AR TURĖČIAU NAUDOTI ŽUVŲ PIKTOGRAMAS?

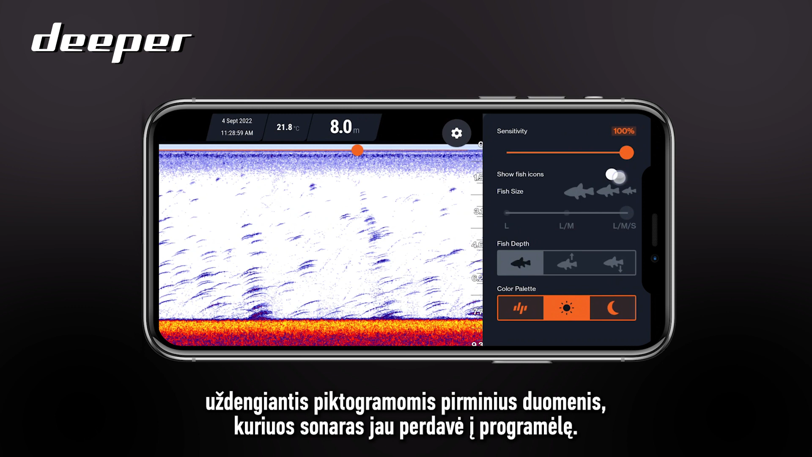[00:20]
On screen: depth 8.0 m, water 21.8°C
overlay an icon on top of the raw data that your sonar has already transmitted back to the app
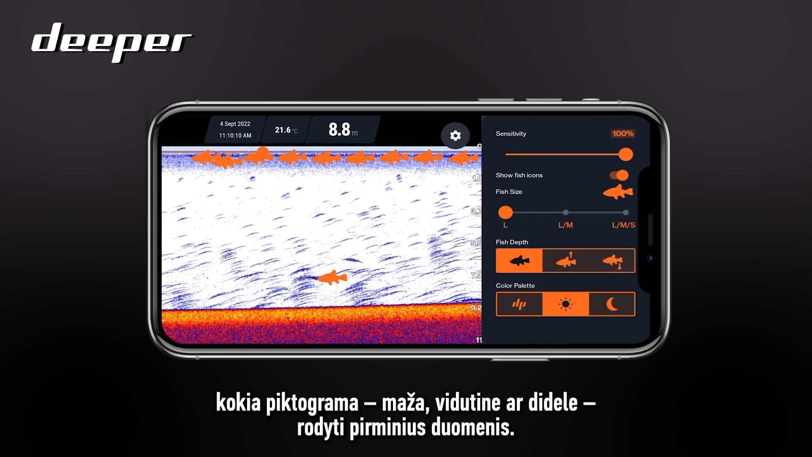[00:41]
On screen: depth 8.8 m, water 21.6°C
be sent back and the algorithm will work out whether to put a small a medium or a large icon over the top of that raw data so the fish icon and the